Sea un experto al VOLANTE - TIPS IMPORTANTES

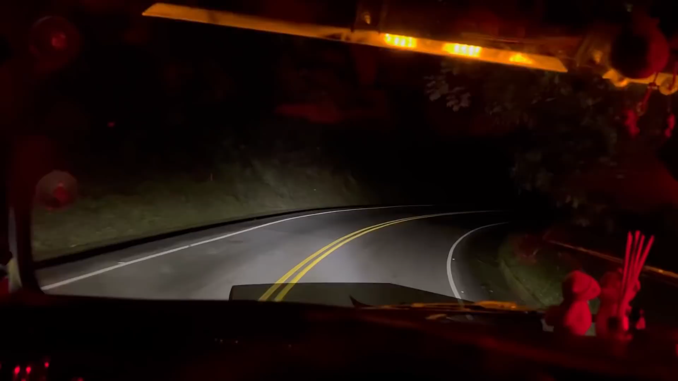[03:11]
Amigos, video instructivo. Buenas, buenas, buenas. Por acá me encuentro bajando hacia San Luis. A empezar a subir a San Luis, montaña del departamento de Antioquia. Esta es la que conduce de Medellín a Bogotá, autopista Medellín-Bogotá. Ahí lo tienen.
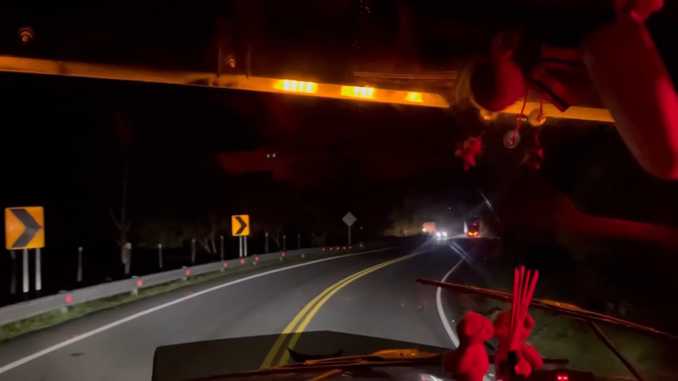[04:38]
Controlar el camión bajando, importante las revoluciones, siempre mantener el freno motor en revoluciones altas, no darle miedo.